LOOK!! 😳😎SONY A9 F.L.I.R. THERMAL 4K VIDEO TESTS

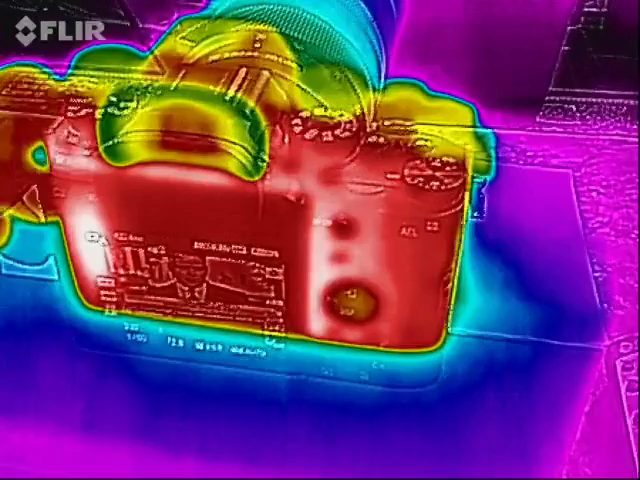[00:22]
a9 it timed out just a minute or so ago at 27 minutes and I'd start another sets been no overheating warnings I'm going to take out flip out the LCD right now and
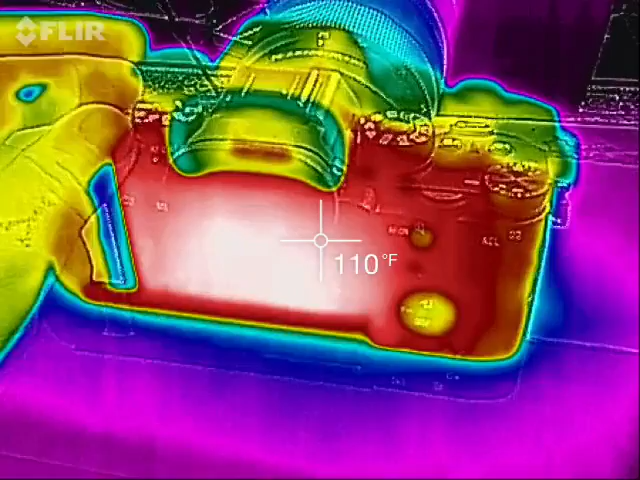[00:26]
On screen: spot 110°F
it's averaging about 113 114 degrees at the hottest which is exactly where it should be and let's take a top-down view of the
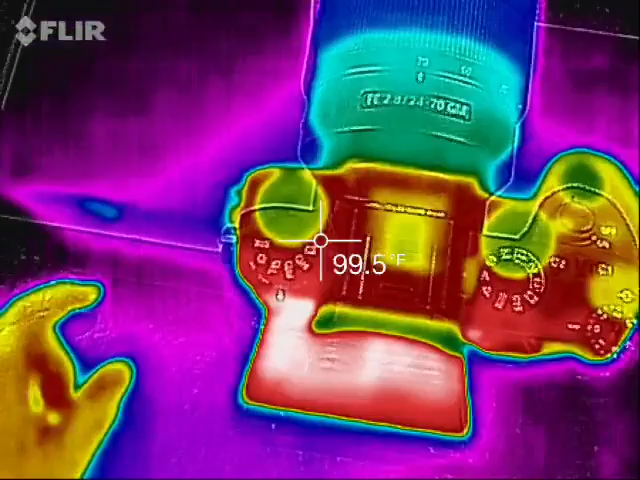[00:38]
On screen: spot 99.5°F
a9 let me flip the LCD back here you
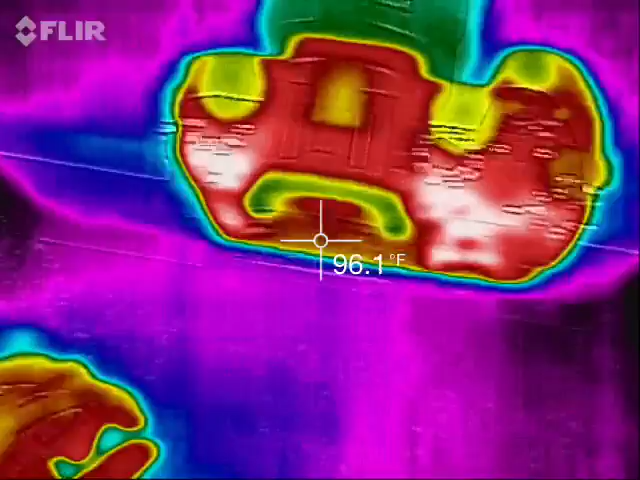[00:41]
On screen: spot 96.1°F
can actually see it's on a white cardboard box let me show you
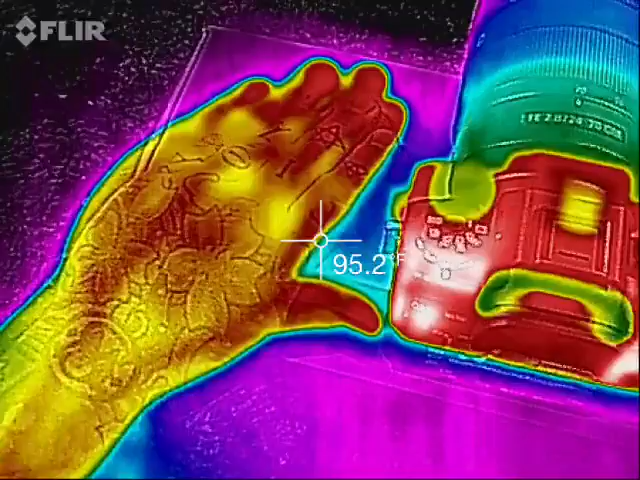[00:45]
On screen: spot 95.2°F
you see my warm handprint there
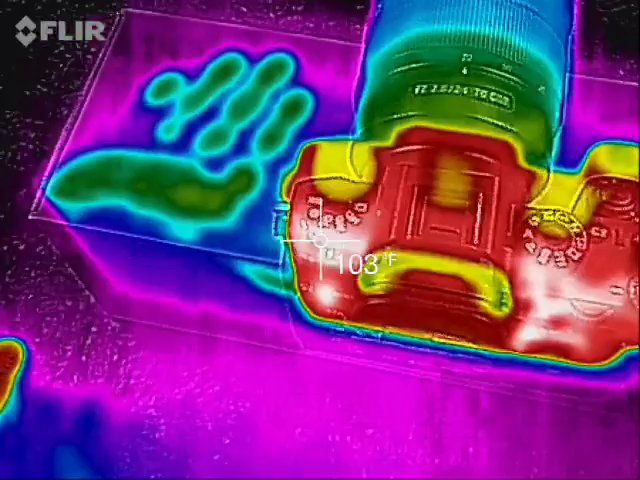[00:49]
On screen: spot 103°F
we go see 103 degrees there's
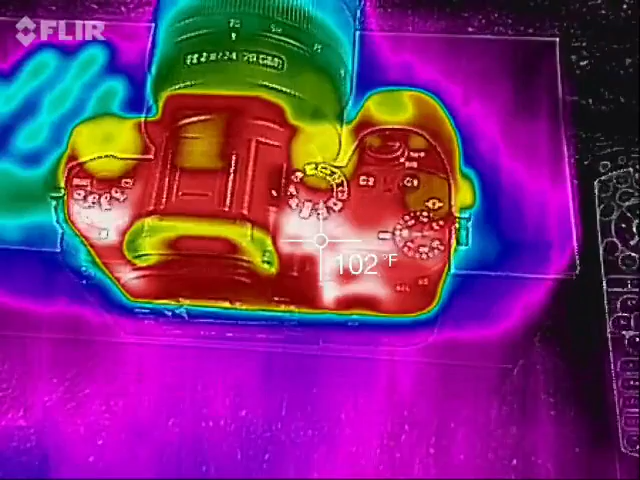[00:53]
On screen: spot 102°F
been no overheating warning I know it's only 78 degrees in
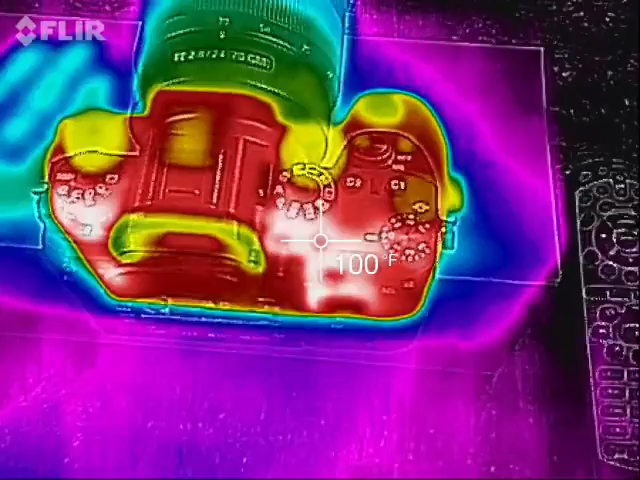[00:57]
On screen: spot 100°F
here but the point of this is a baseline
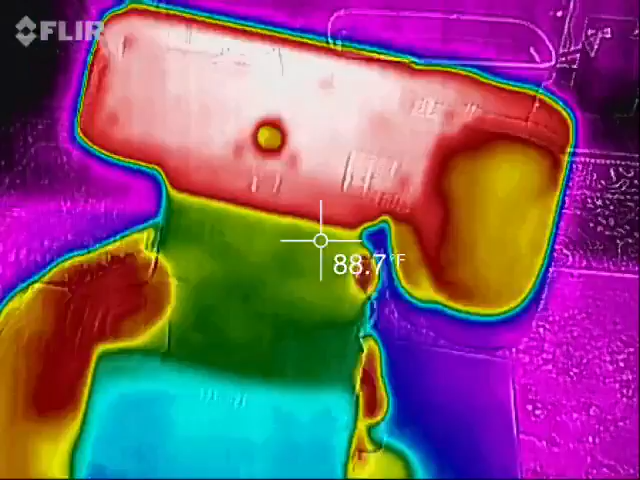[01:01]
On screen: spot 88.7°F
comparison to every other camera I've tested in 4k at the same temperature and it's falling within the exact same temperature parameters
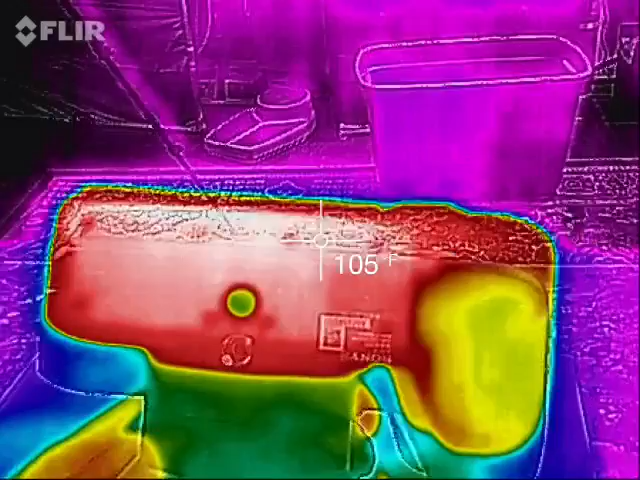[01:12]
On screen: spot 105°F
as uh uh the fujifilm xt2 and the nikon d500 those are also averaging right about 100 104 degrees this only seems
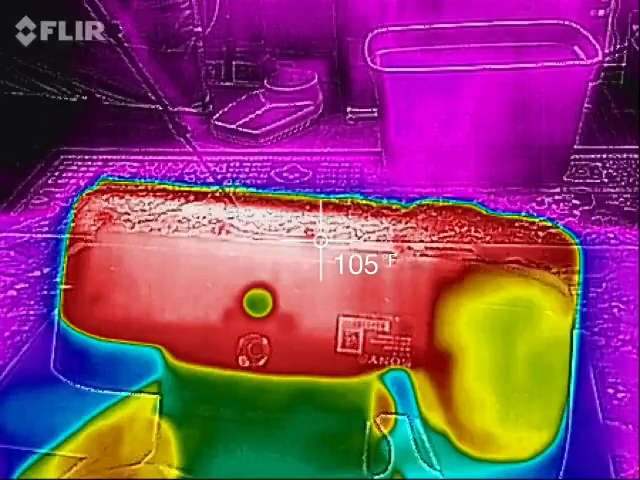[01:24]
On screen: spot 105°F
to be five degrees above that but since it's a lot smaller package that's certainly to be
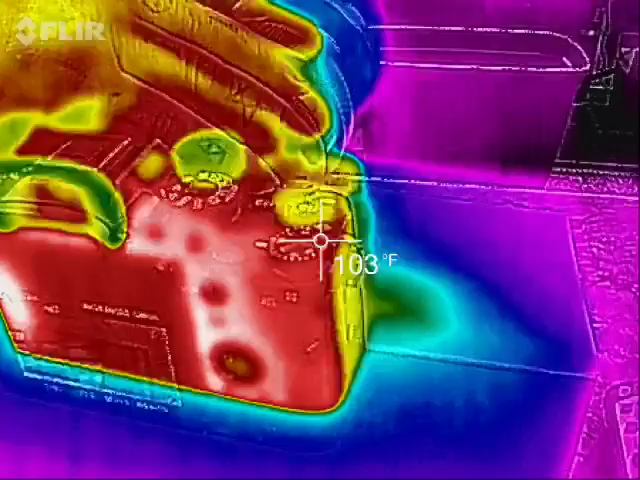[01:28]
On screen: spot 103°F
expected let me reposition the camera
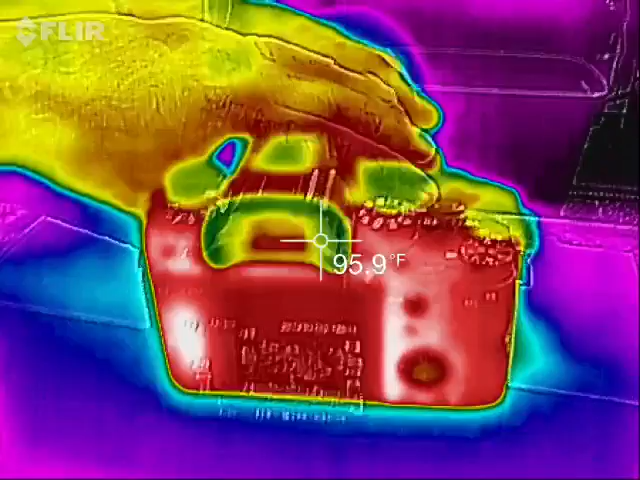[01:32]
On screen: spot 95.9°F
take a look at the back only
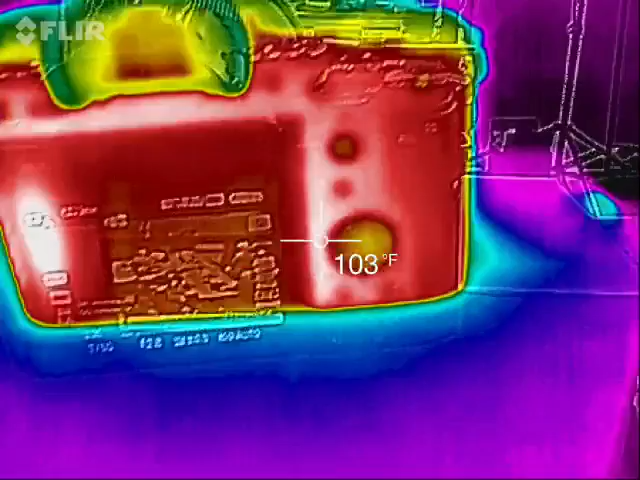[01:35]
On screen: spot 103°F
yeah
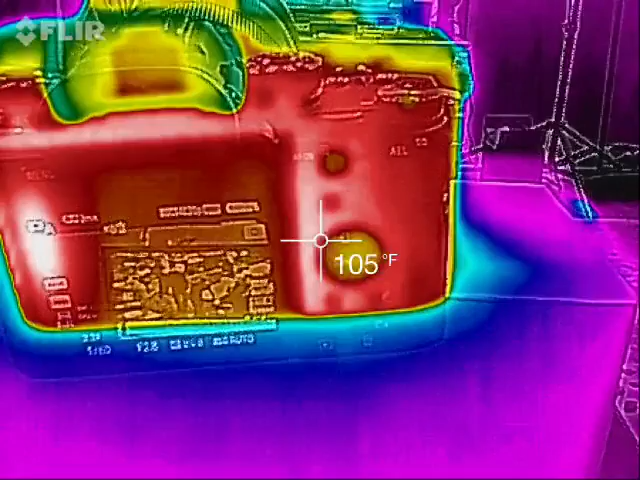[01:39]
On screen: spot 105°F
100 708
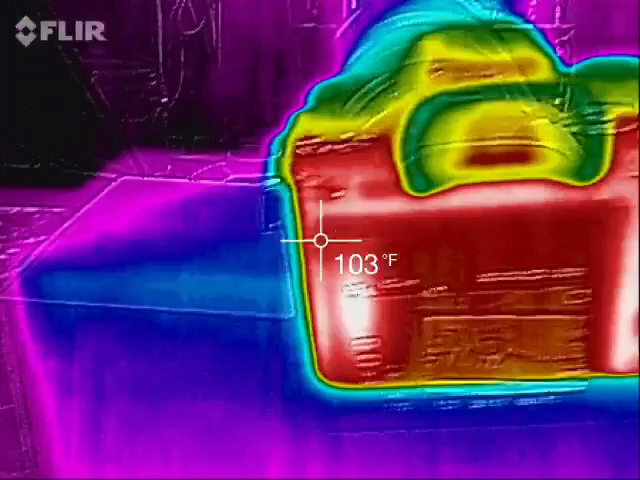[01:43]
On screen: spot 103°F
same thing over here once again the hottest would be behind the lcd